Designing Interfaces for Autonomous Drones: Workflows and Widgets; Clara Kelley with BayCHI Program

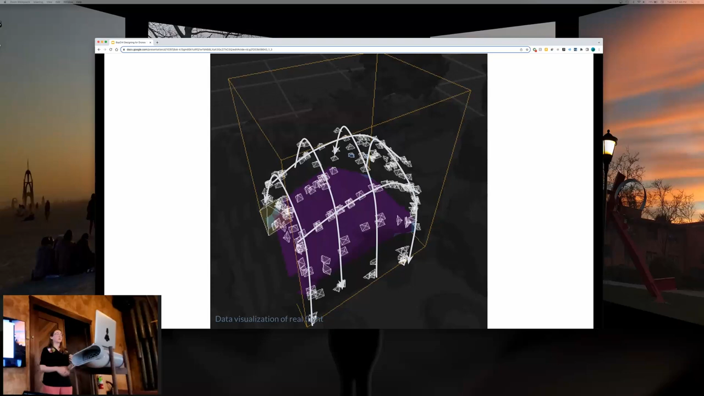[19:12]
a particular access and because that isn't enough either because you don't really know what those contours look like um show that future path in augmented reality so that the user can see it ahead of time and understand where the drone is going to be next so here's an example of what that looks like um this is the decommissioned power plant i was talking about it's a hydroelectric plant near um portland oregon um and it's making passes i think slices like a 3d printer um
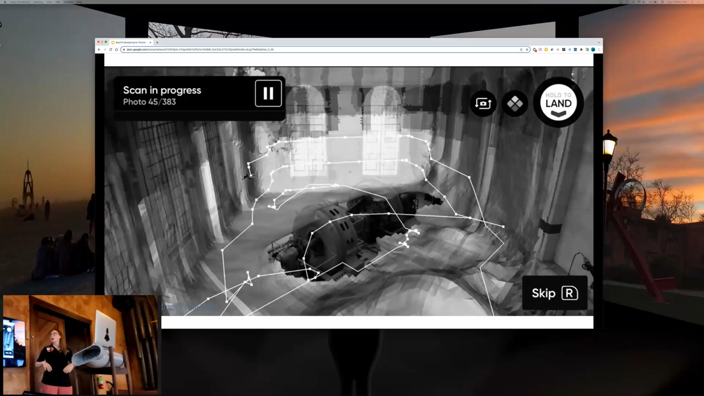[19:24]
in this space um and those passes are converted into paths that the drone will fly um and then the user can see ahead of time okay the drone's going to be going this way along the path um in a different direction this is all overlaid on top of a photo that's taken during the setup step um that gives the user
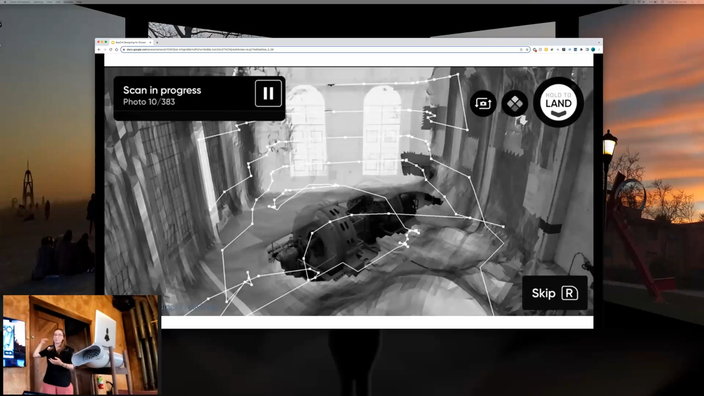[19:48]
kind of a bird's eye view of the whole plan of what's going to be executed and so one pass at a time we show the user here's what the drone is going to do next this is another example of how we use the combination of like workflow wizard step-by-step
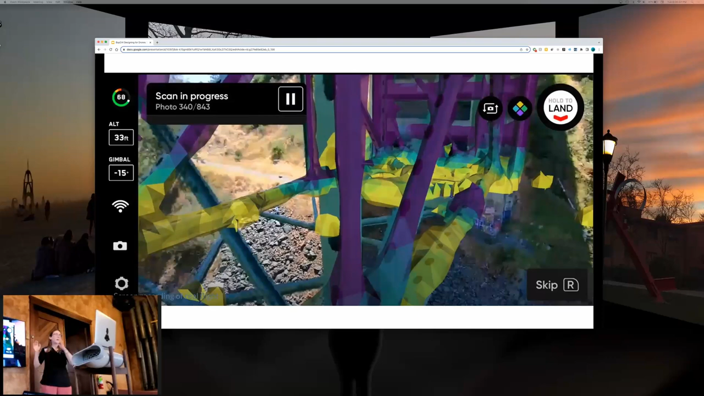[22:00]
mistakes and it doesn't get to because there's an obstacle in the way or because it planned to path wrong areas that are yellow um because this stuff happens in the air the pilot can make a correction take a manual photo move the drone to a different way to fill in the gaps while they're still in the air saving a bunch of time um so here's the same example i showed earlier of the decommission power plant but in color so you can see it fill in the coverage as it goes along and you'll see even though it's finished the pass at the top there there's parts of the ceiling that it hasn't gotten yet right and they might be covered by a later pass or the user might have to go in and fill in the gaps but a lot of the work is done for them um
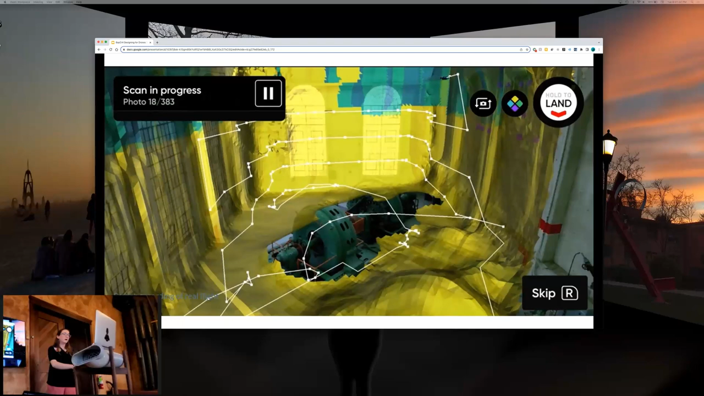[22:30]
there was an additional plain point this is more recent uh work that users that are capturing these models day in and day out um
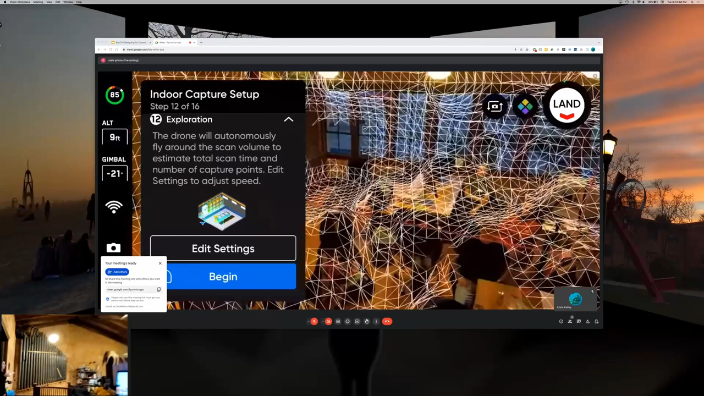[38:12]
This old Note 10 doesn't have the computing power to do all the things that this guy does. So now it's going to explore. So in slices moving down, it will try and understand the environment. But because I flew that way, it really won't have to do much.